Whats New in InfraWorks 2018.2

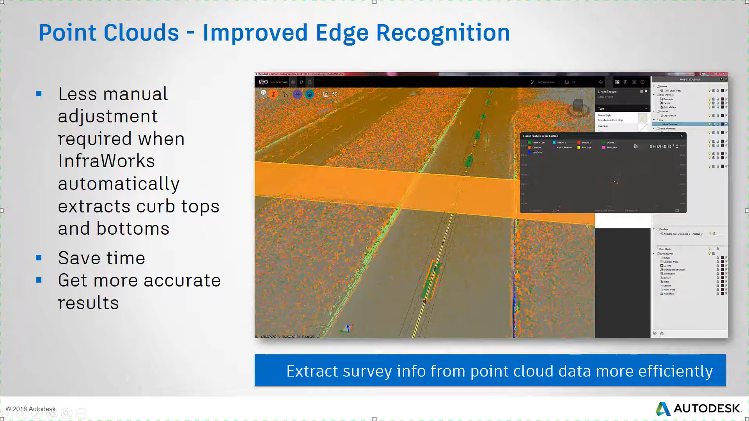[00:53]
Why is this important?
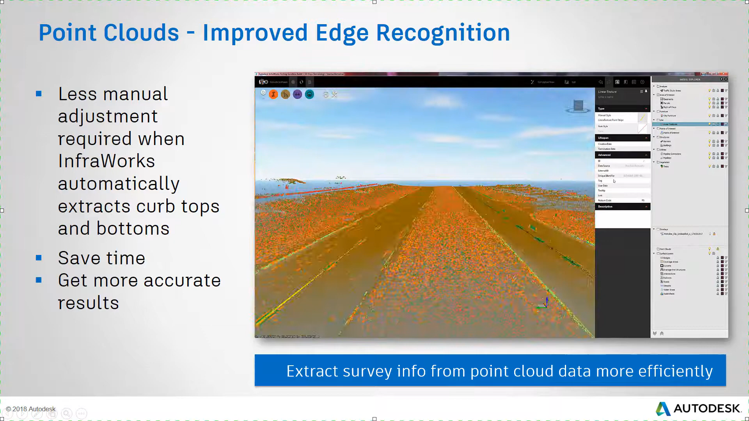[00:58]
It means that you can extract survey info from your point cloud data more efficiently than ever before. In the latest release of InfraWorks, you are now given two options when you match the end points of two extracted linear features.
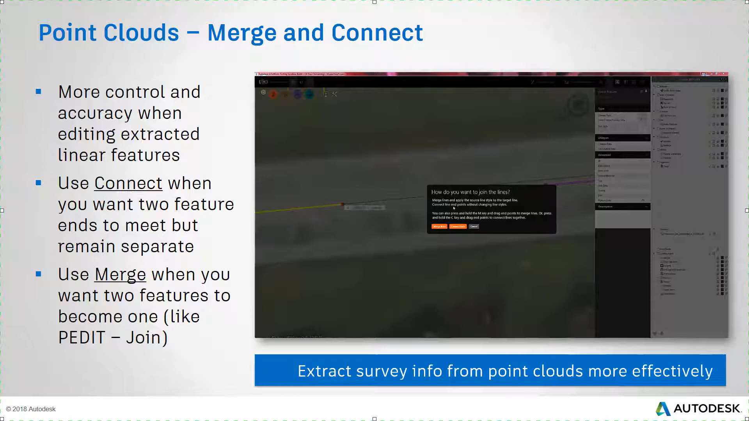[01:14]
You can choose Connect to make the ends meet but keep the features separate. Or you can choose Merge to convert the two features into one, similar to the pEdit command in AutoCAD with the Join option. With this option, the second feature will take on the properties of the first and become part of it.
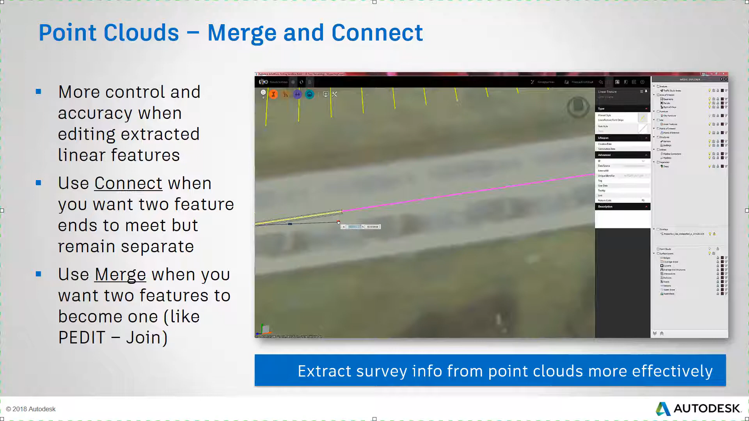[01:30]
Why are these two new capabilities important? They allow you to extract survey info from point cloud data more effectively.
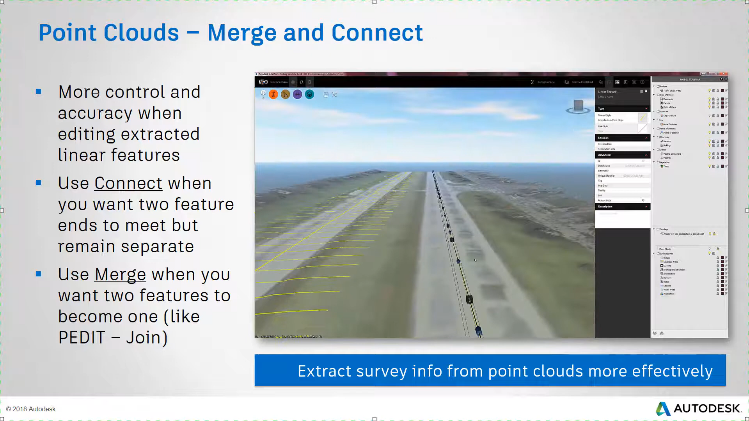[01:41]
In the latest release of InfraWorks, you can incorporate photographs into the point cloud data that you've included in your model.
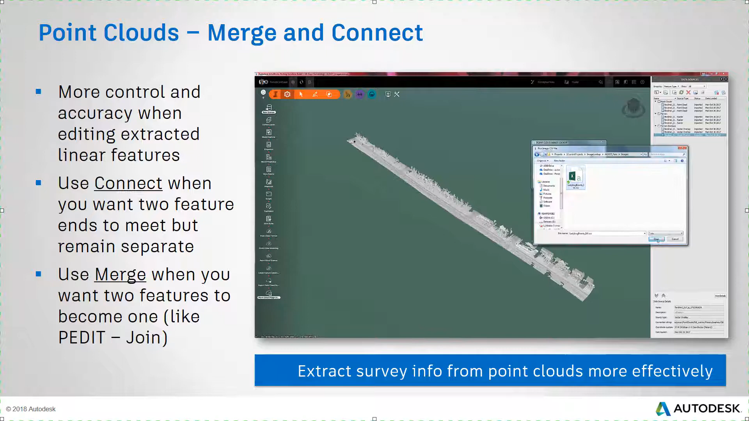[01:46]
You can quickly call up these photographs based
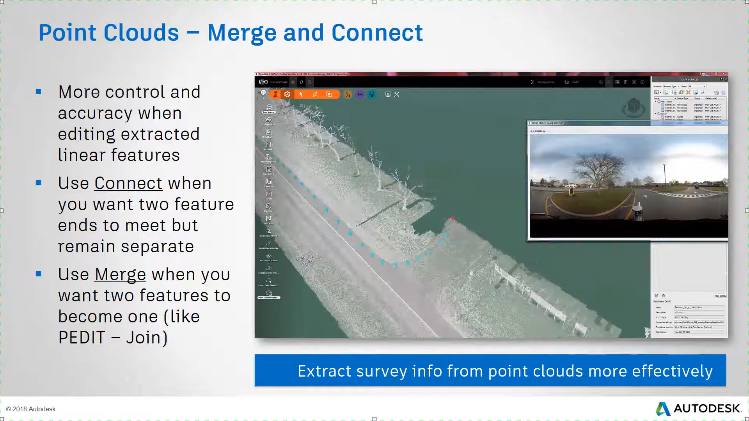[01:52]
on locations in the model to assist you with identifying features that may be tricky to make out in the point cloud data.
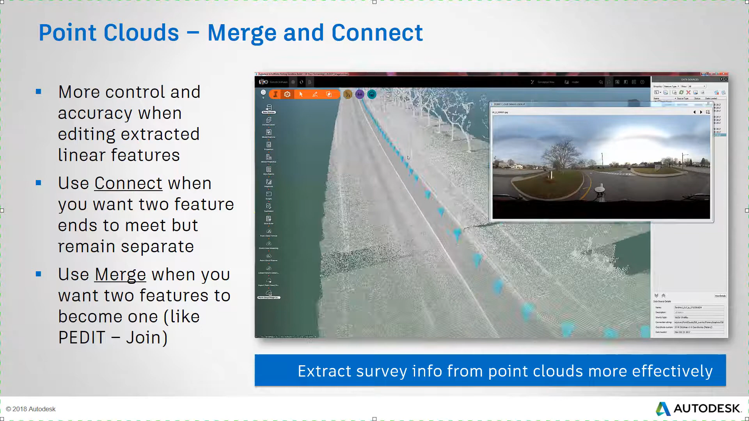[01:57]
Why is this important?
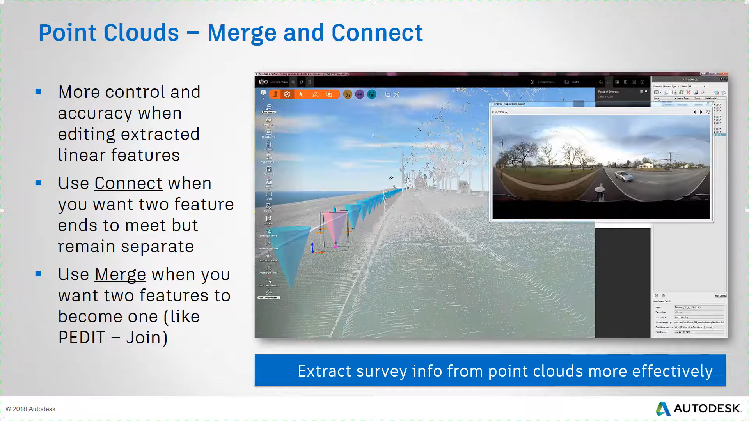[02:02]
It allows you to convert point cloud data to model information more accurately and effectively.